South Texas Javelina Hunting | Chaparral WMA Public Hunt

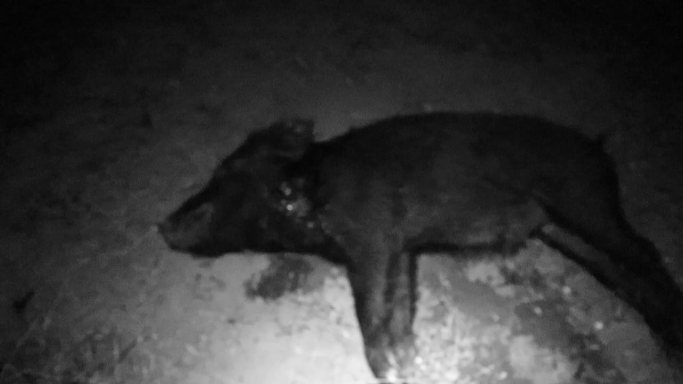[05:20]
Alrighty, got at least one piggy on the ground. Little tiny one. but he's gonna be good eating. I look for some more blood once I get a stronger light. This headlamp isn't giving me a whole lot of light to look by. All right, we're back at the hotel, and we did find the other pig.